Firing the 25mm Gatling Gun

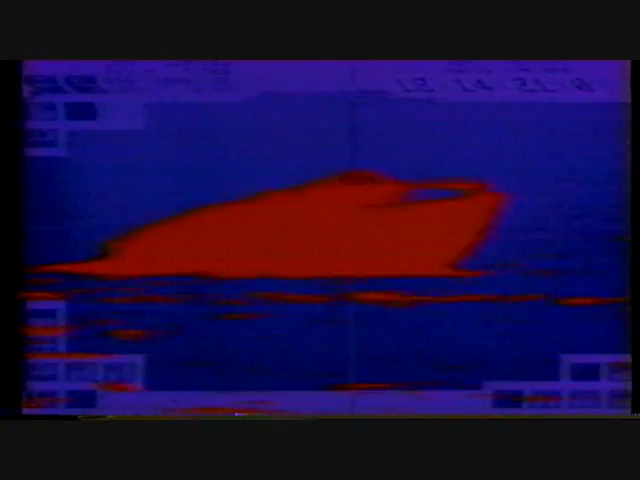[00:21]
could look like this a runabout filled with explosives on a suicide mission or
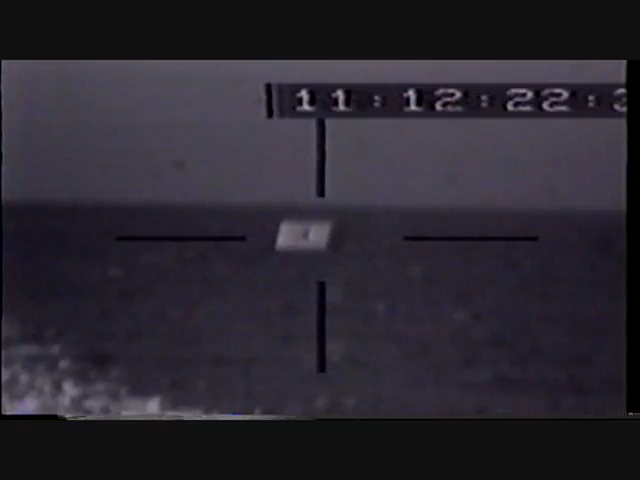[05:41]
and liod furnished by magnavox signau a lightweight infrared director with laser rangefinder the liod received acquisition
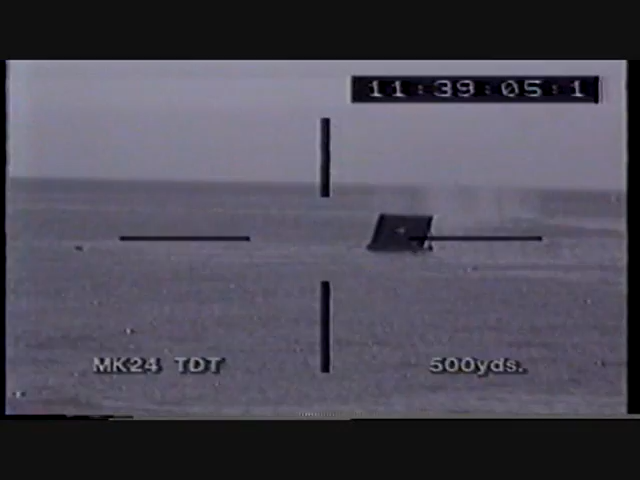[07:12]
nine hundred range safety trigger enable you have permission to fire thousand looks like it went through the center of target